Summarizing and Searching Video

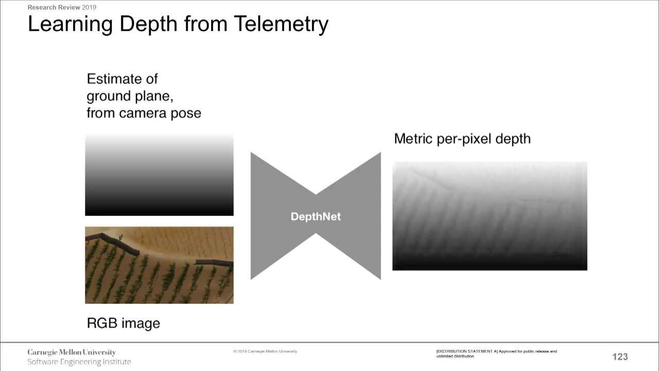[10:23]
So if you supervise this with enough data, you're able to estimate the depth of all the pixels, and that represents the scene's geometry, which combined with the camera's motion allows you to do this stabilization. The tracker that I'm using is fairly standard.